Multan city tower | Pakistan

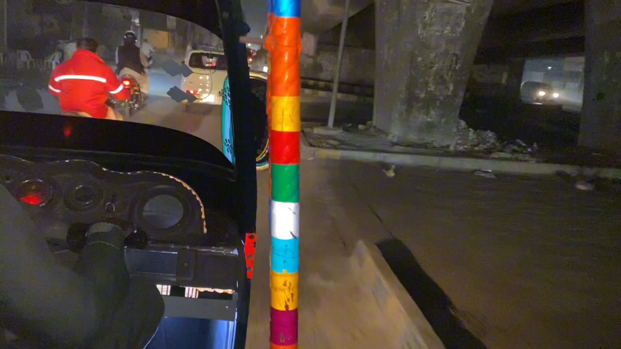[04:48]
ये है नस्तर, आप देख सकते हो चारों तरफ डॉक्टर ही डॉक्टर, फार्मेसी ही फार्मेसियाँ।